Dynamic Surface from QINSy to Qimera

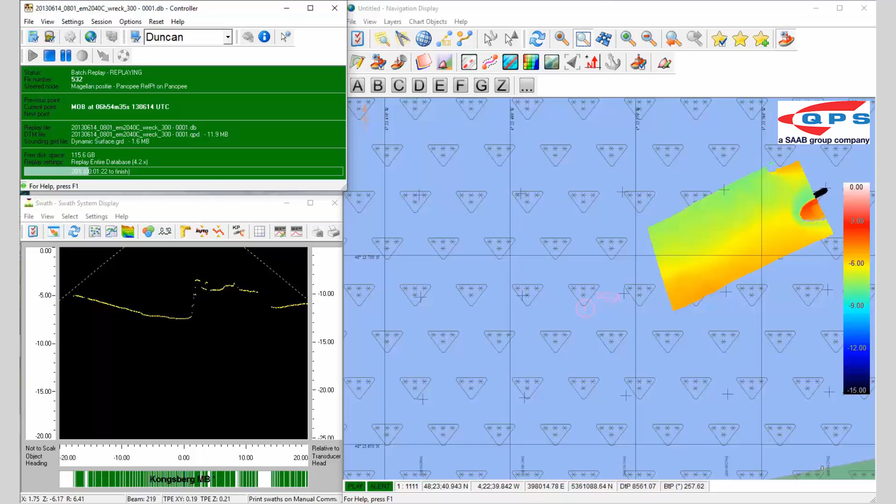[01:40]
It's doing sound velocity refraction, a GNSS height solution, any of the settings for blocking data that we've already assigned will take that into account. And over here we have the dynamic surface and the dynamic surface can be manipulated in the navigation display like the sounding grid.
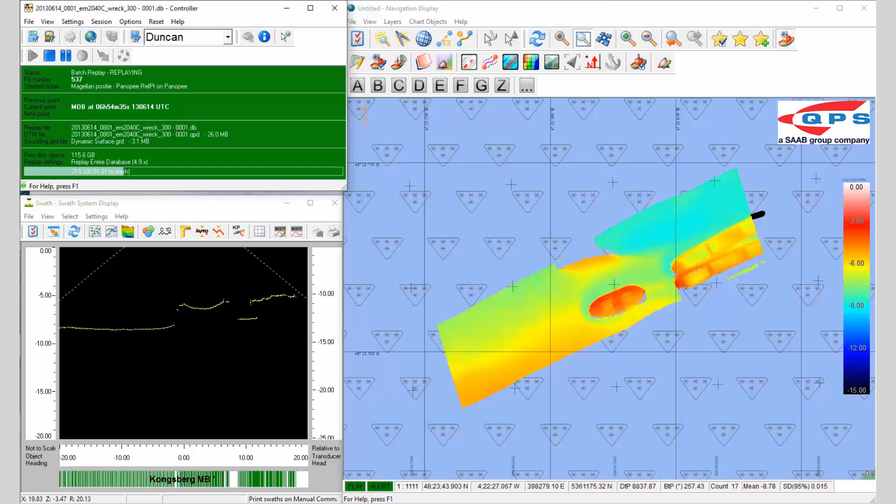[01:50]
So instead of say this gradient colour
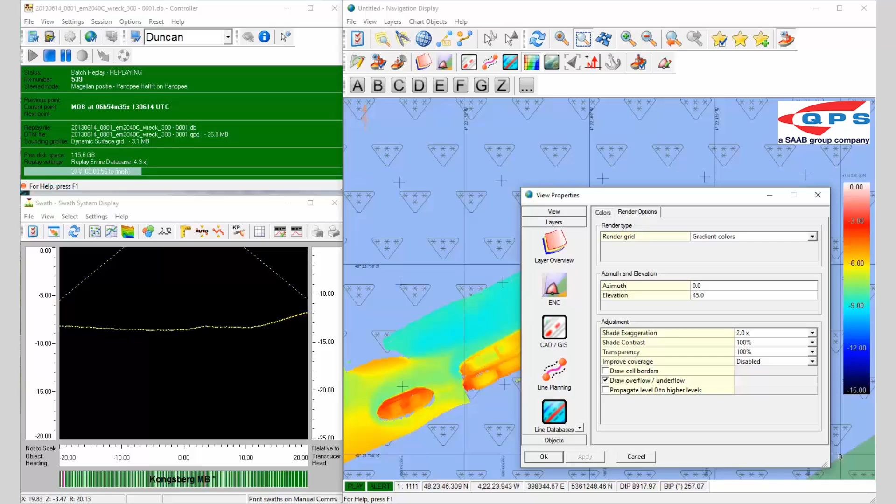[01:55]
we can also colour by depth and sun illumination. So then we can see the features that are occurring on the seabed as we go. We can also change it to the standard deviation settings so you can see any errors that you have and you can also change it to the number of soundings in each cell so you can make sure that you are maintaining either IHO
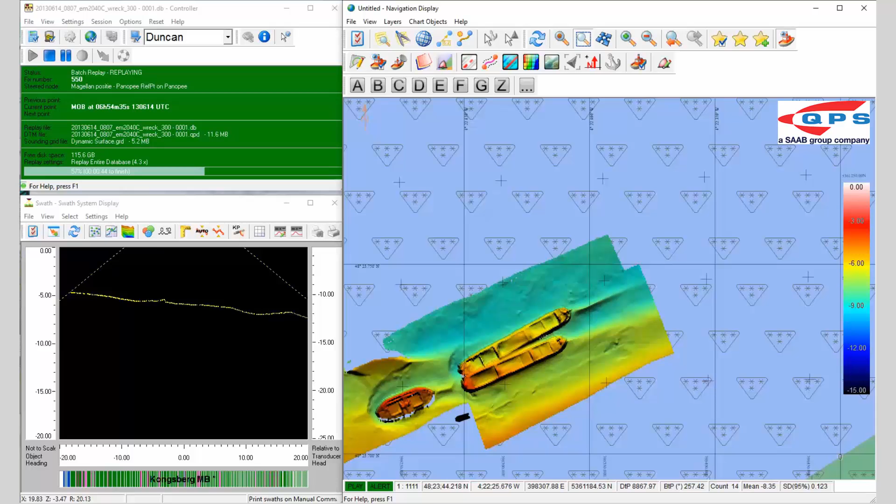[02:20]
order data density or just data density for a requirement. All this is done in real time. So this is, you know, we are happy with the sound velocities already being applied to this data. So basically the beams that we are creating, we're happy that we don't have to do anything else to them. As soon as this last line is finished, I'll then stop Quincy and then we'll fire up
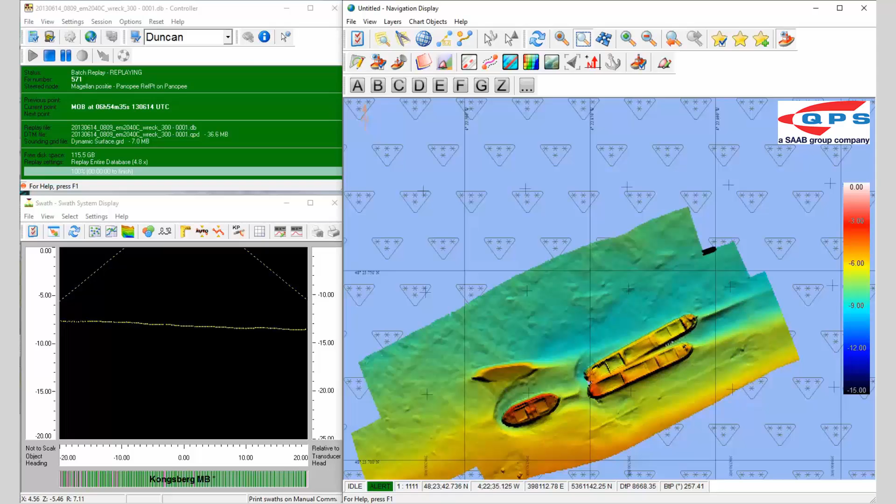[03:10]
The dynamic surface is called that because each cell knows which beams belong to it. So you can have multiple lines as being associated with each cell and if you edit any cell, any beam, it will automatically update the cell. So that's the Quincy part of it done.